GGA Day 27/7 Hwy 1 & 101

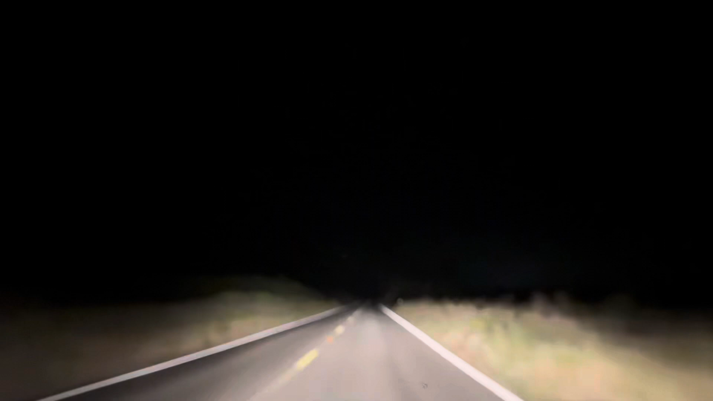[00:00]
I thought I'd do a little night driving with you guys. Somebody has to like that out here. Tell me if you see anything scary in the dark. I do a little night driving. It's like dark. It's like nothing's here. It's gonna happen an hour in the night driving. Woo-hoo. Is your friend coming the other way?
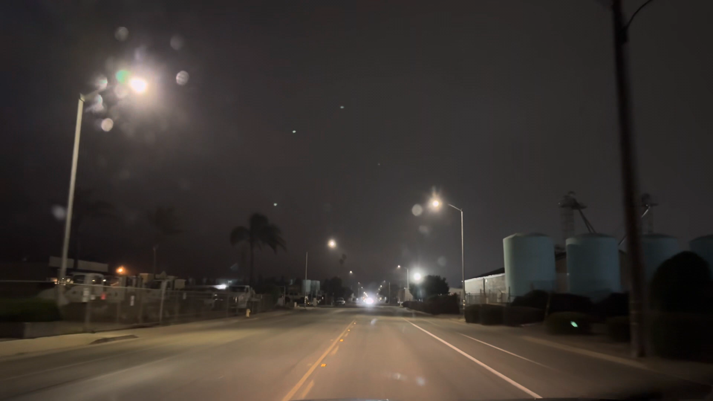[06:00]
Did I go the right way? Yeah, it says I'm going the right way. You know what the speed limit is? It is, folks. Guess. Somebody guess. Amtrak station right there. Well, that's cool. I have no idea what the speed limit is.
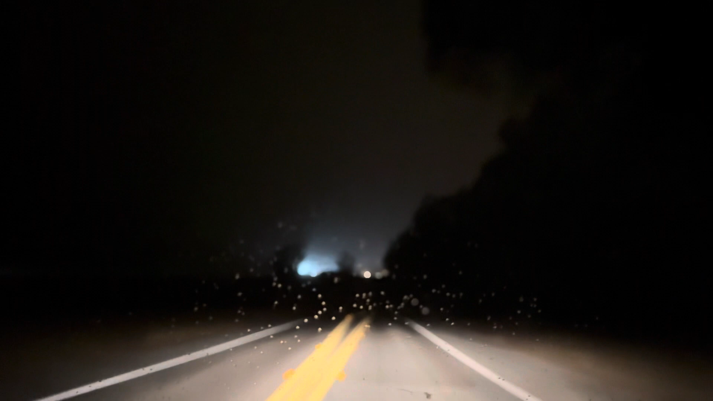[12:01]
Don't. Just calm. Be calm. You're supposed to put in 55, now at 57. Calm yourself. It's because it's up and down hills, so it kicks up really fast to get up the hill. And it goes, oh, wait, we're going fast, and then it kicks down. Something's not right. Something. Overturning. There we go. Now I see it. Good little yellow sign there, eh?
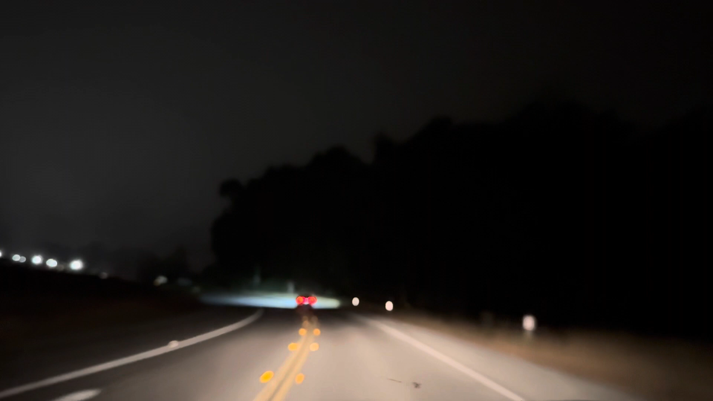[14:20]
Checking our speed, my friend. I don't even know what the speed limit is. Check away. 55, last time I saw it. Think I'm even doing 50. I know, I was doing 50 for me. I hope I was doing it faster for me.
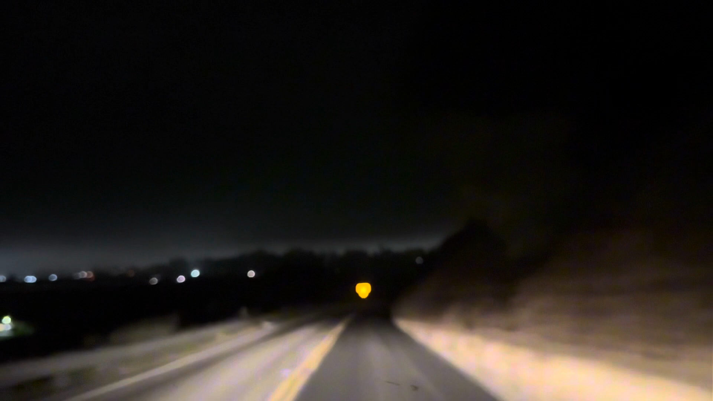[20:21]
Did you take the wrong turn? No, I didn't. I did the right turn. Whoa, look at this road. Oh, that's crazy. Craziness, my friend. Don't worry, my door is locked. This is craziness. This does not feel comfortable. I, right now, at this point in time, do not feel comfortable. Just saying. How did we get to here? It's okay. We'll figure it out. We're okay. Up over blindness.
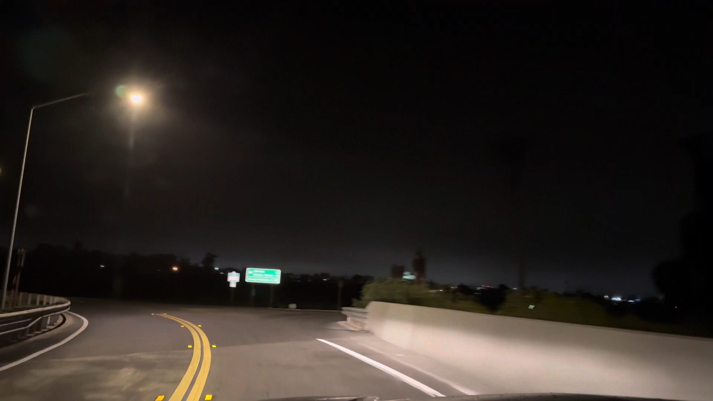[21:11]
Ocean Grove something. Something grande. I'm gonna assume it's this way? I have no idea. Where am I at? I have no idea where I'm going. So this is Highway 1 North.